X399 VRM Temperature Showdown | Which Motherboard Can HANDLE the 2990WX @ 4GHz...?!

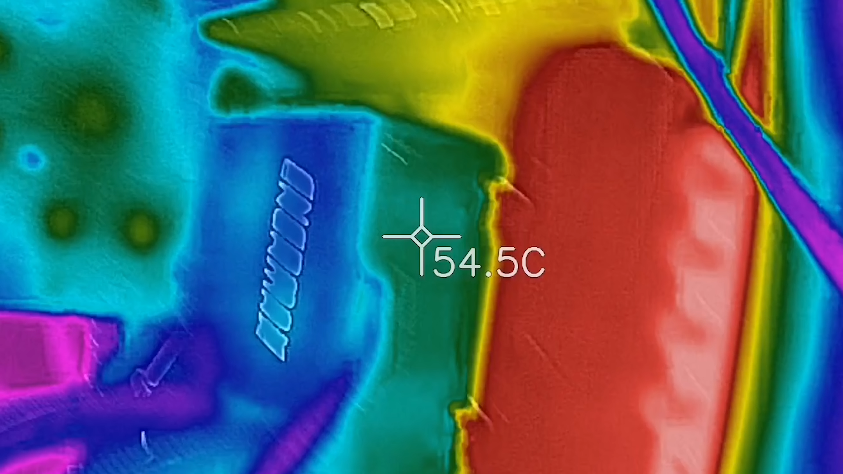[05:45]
On screen: spot 54.5°C
That's what we saw on the actual heat with the thermal imaging camera and on the heat sink itself, 81 degrees.
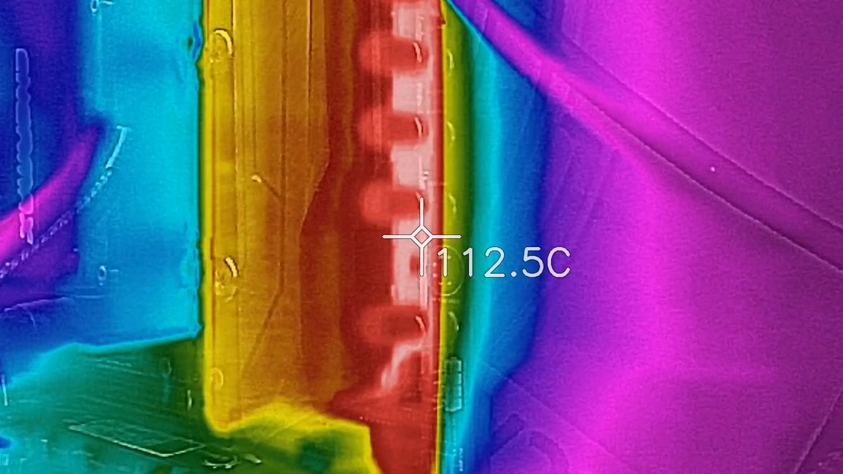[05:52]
On screen: spot 112.5°C
When we placed this 12 centimeter fan, we just gently laid it down on top while I was sipping some green tea because I had a little bit of time to spare.
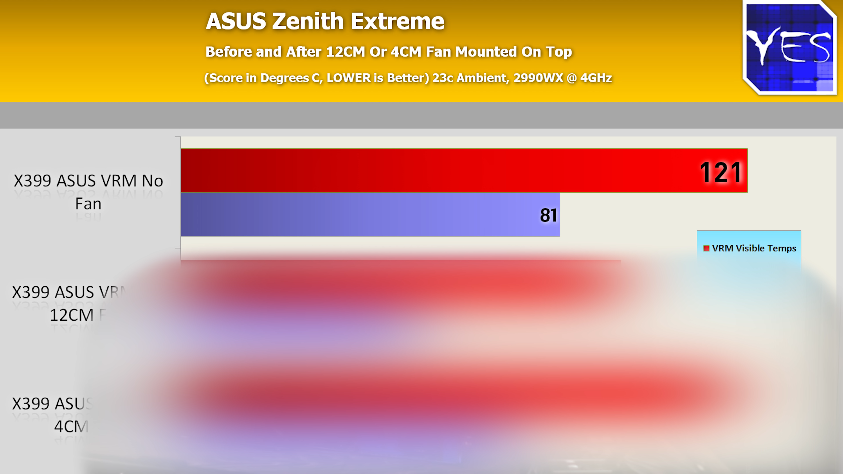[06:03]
We then saw a drop to 94 degrees on the VRM, 50 degrees on the heat sink.
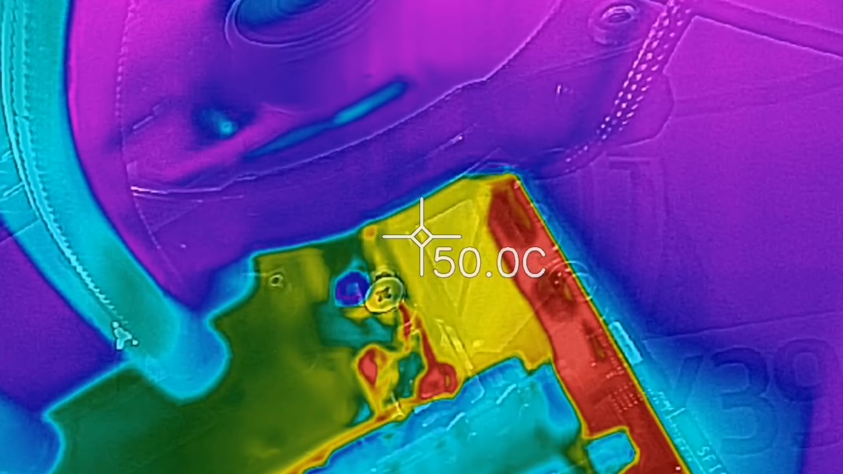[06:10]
On screen: spot 50.0°C
This was the biggest drop on all four boards here, but they also have the option to get this kit. And this includes this real little 40 mil fan.
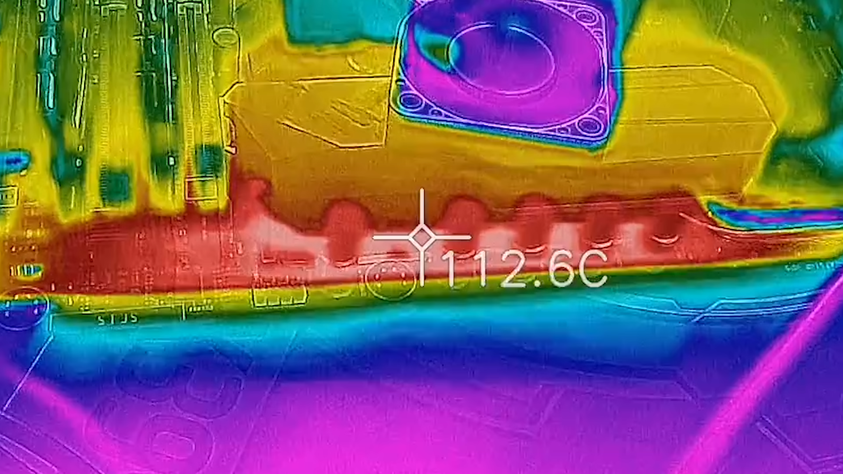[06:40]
On screen: spot 112.6°C
So there was a bigger drop there because it was pretty much placed on top of that heat sink. So in terms of its actual functionality, it's not really doing a whole lot.